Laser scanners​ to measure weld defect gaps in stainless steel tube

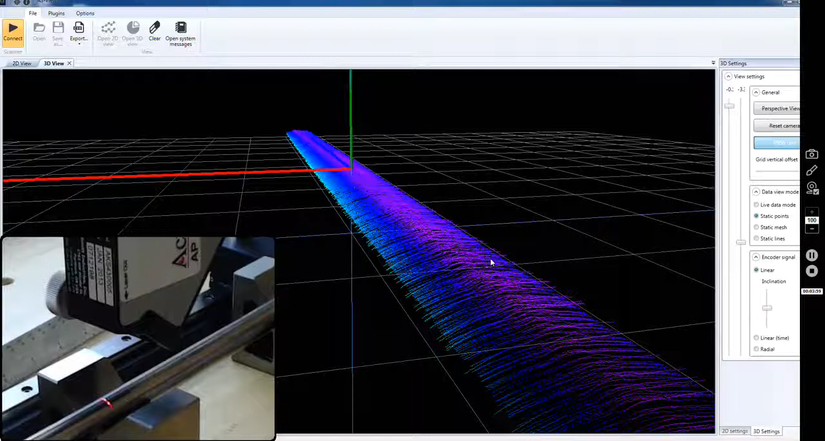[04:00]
you don't see a lot of spurious reflections, or anything, and this is with a red laser, might be interesting, also, to try it with a blue laser, which would probably perform, perform a little cleaner, on this, real specular surface, but just a quick application, to show you, how we're able to pick up, this very small laser, this very small welding, on this tube,